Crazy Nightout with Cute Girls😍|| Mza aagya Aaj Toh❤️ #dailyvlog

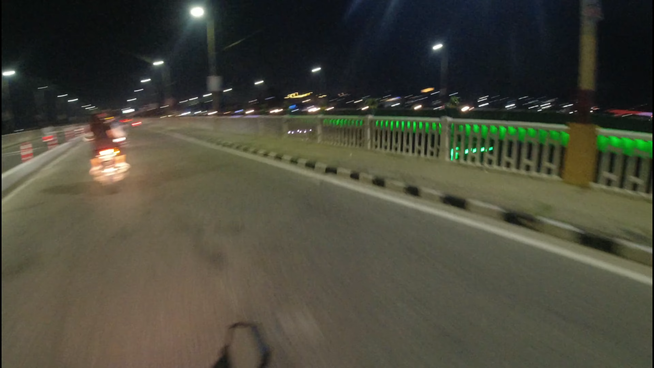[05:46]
और गाइज ये देखो फिलहाल अपने जम्मू के तवी वाले पुल की लाइटिंग, ओ भाई कितनी औसम है यार, दिल खुश हो गया। और इस साइड भी देख लो भाई, तिरंगा बनाया हुआ पूरा यार, कसम से बहुत जहर है यार। से नो टू प्लास्टिक, जम्मू स्मार्ट सिटी ओके, बट ऐसा करता कोई नहीं है।
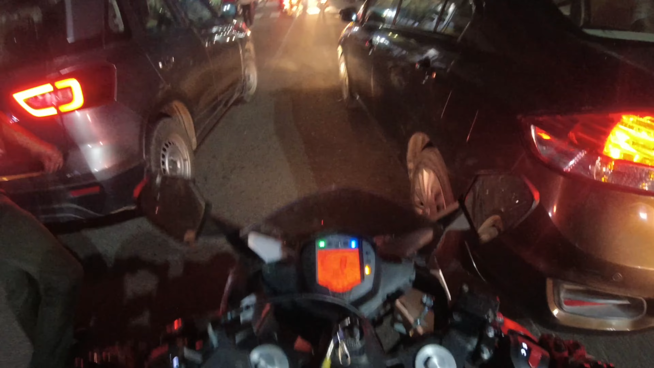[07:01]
ओहो भाई कहाँ से निकाल के गया, ये गंदा वाला ट्रैफिक है, ऐसा ट्रैफिक नहीं मिलना चाहिए। फिलहाल तो हम नाइट राइड को एंजॉय कर रहे हैं बहुत अच्छे तरीके से, और अभी हम जा रहे हैं व्यू पॉइंट वाली साइड रात के टाइम पे भाई।
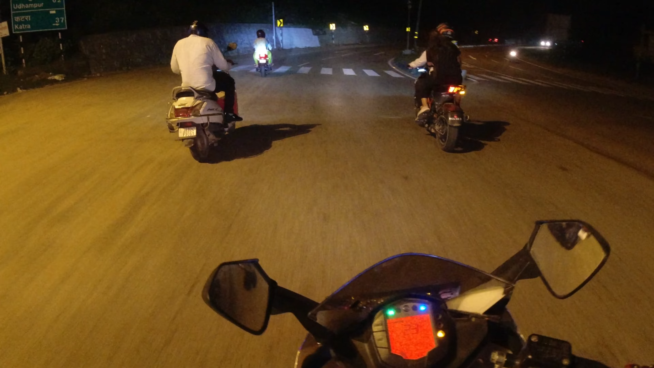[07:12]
गाइस ये उसी दिन वाला नाका आ गया जहाँ पे हमको पकड़ा था, अभी देखते हैं कि आज दोबारा हमें पकड़ते हैं या नहीं पकड़ते।